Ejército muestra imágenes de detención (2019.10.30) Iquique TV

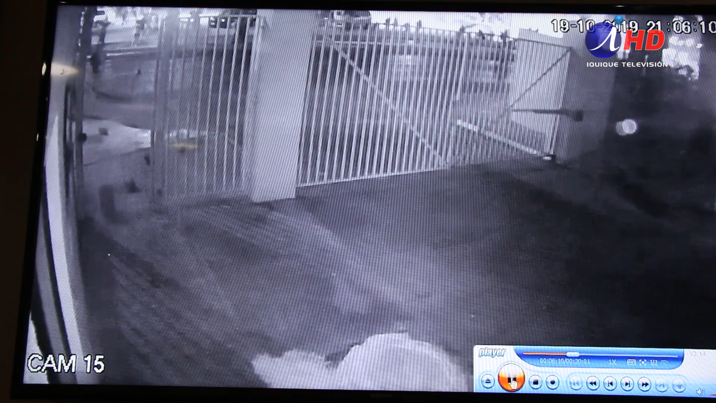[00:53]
El ejército dio a conocer las imágenes que se captaron de dichos actos de violencia. Un grupo de enardecidos manifestantes procedió a derribar parte de la reja perimetral del hotel militar Granaderos,